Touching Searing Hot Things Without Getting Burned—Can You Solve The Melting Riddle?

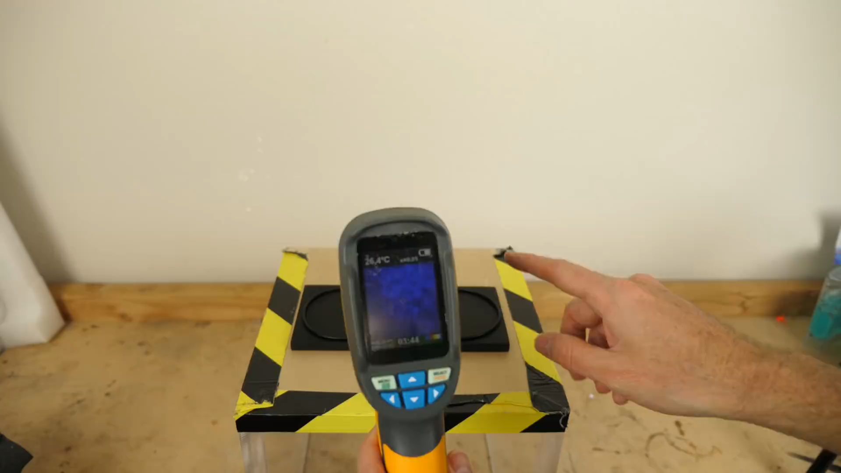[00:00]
Okay, so I have two black plates here. Both of these are at the exact same temperature. I'll prove it here by showing you a thermal imager. So you can see that it just shows a straight blue. It means that the background, these plates, everything is at the same temperature, which right now is at 26 degrees Celsius. You can see this is working. I'll put my hand in front of it. You can see my hand. My hand is at body temperature.
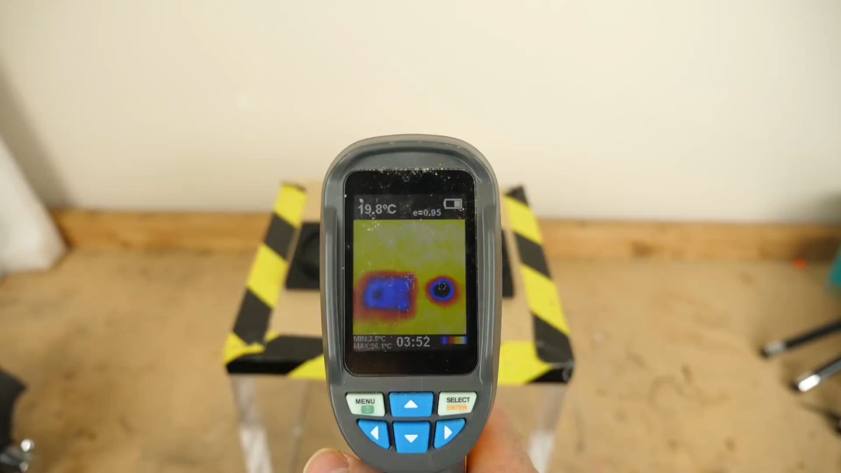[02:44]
On screen: spot 19.8°C
So you can see the one on the right, it's just a little dot right where the ice cube is.
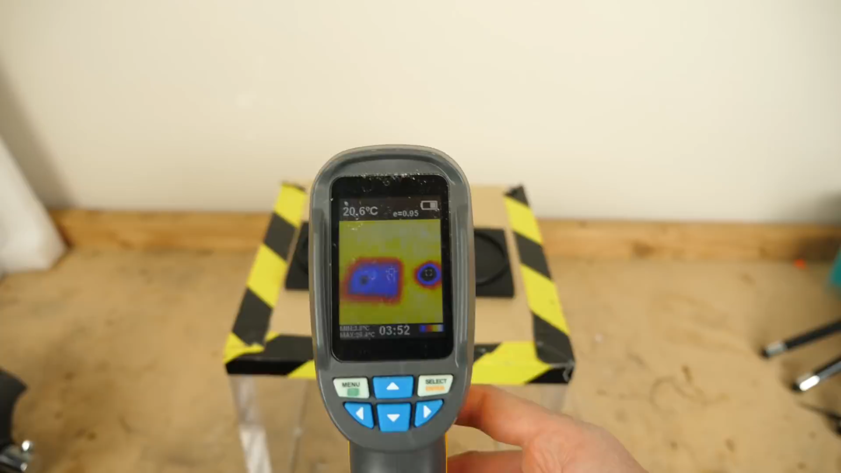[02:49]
On screen: spot 20.6°C
But then the one on the left has become completely blue, meaning it got, the whole block got completely cold. But this one, all of the coldness is still concentrated in the ice cube. So you can see this ice cube still hasn't melted at all. And this one's just a puddle of water over here.
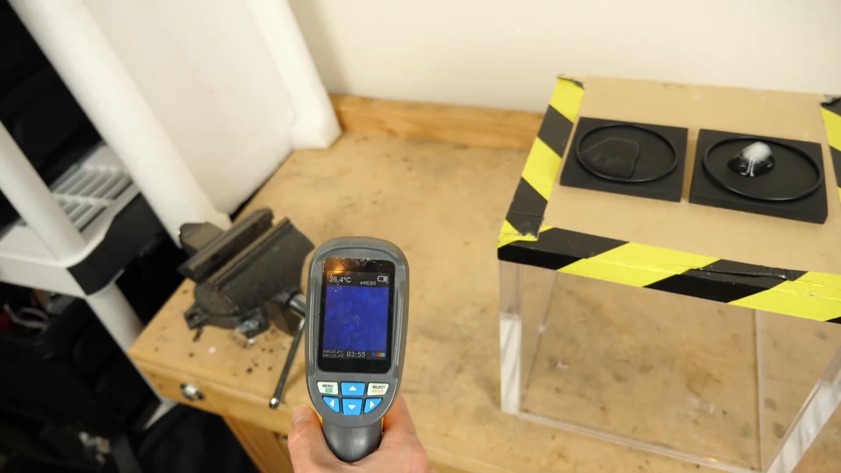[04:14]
On screen: spot 26.4°C
Just to be sure you can see everything's blue.
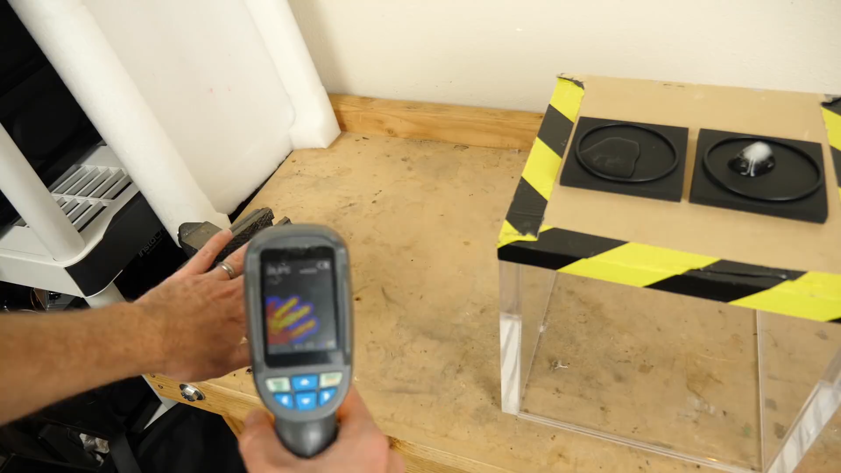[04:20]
Everything's at the exact same temperature, but the handle, the table, it's all at 26.8 degrees Celsius, but when I touch it, it feels cold.